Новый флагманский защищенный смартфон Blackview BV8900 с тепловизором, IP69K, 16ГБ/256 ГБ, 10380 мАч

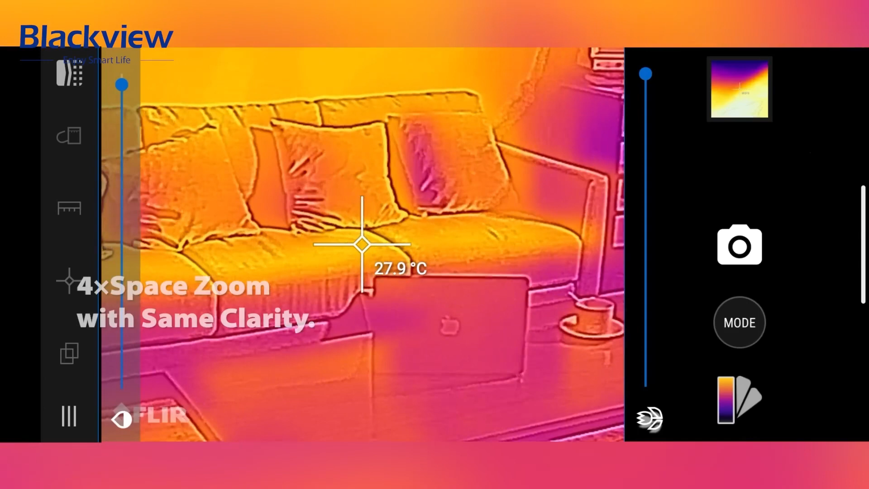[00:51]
On screen: spot 27.9°C
Эта технология позволяет пользователю видеть инфракрасное излучение и обнаруживать тепловые следы.